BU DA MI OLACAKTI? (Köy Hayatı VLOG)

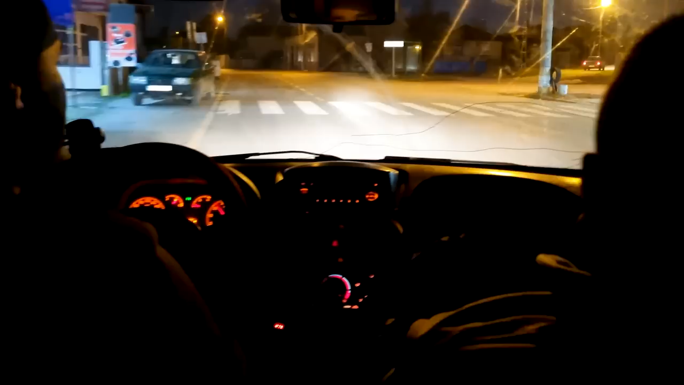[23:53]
Mücahit'in karşısında bir kasap var. Mustafa açıktır oğlum. Sen önüne bak da zeki abi ya.
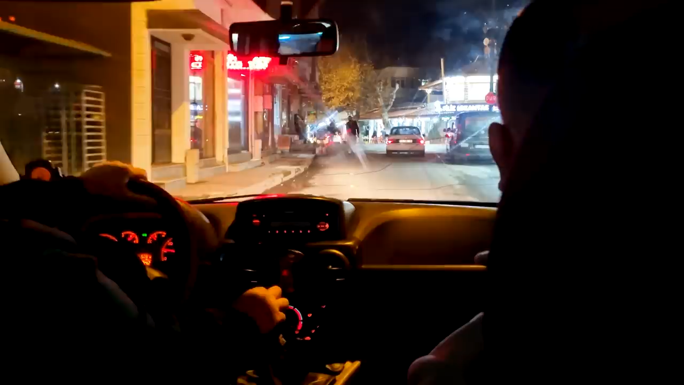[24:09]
Bir şey yapıyor zaten. Sağdan. Sağdan.